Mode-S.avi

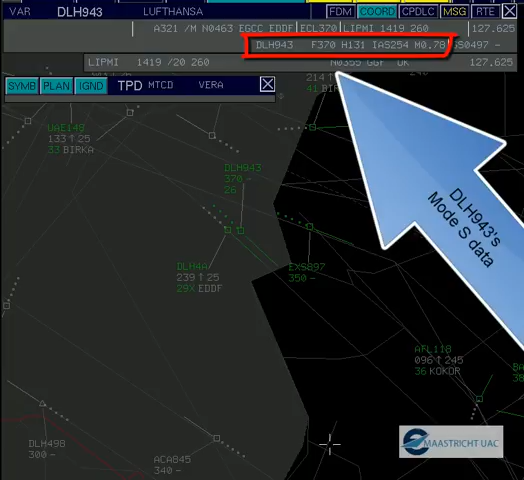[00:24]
Lufthansa 4, Alpha, passing flight level 240, climbing 250 Lufthansa 4, Alpha, hello, I'm notified, proceed direct to Libme, and climb flight level 290 Lufthansa 4,
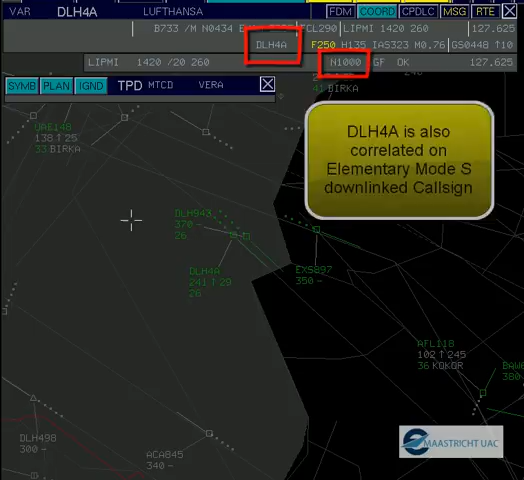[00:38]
Alpha, direct Libme, climbing flight level 290 Lufthansa 4, Alpha, for inbound spacing, with complete ship, I need you to keep maximum forward speed 310 knots
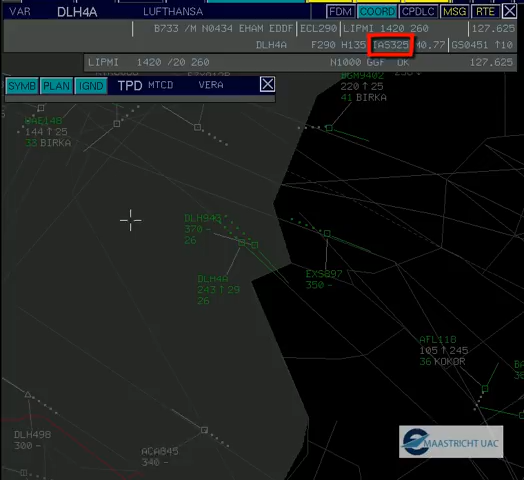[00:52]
You want us to increase or to decrease? Well, I see you're doing 325, please do maximum of 310 Lufthansa 4, Alpha, roger, reducing 310 knots Lufthansa 4, Alpha, go ahead Do you receive any speed information from our transponder? Yes, I have modes here, an indication of your indicator speed in the cockpit,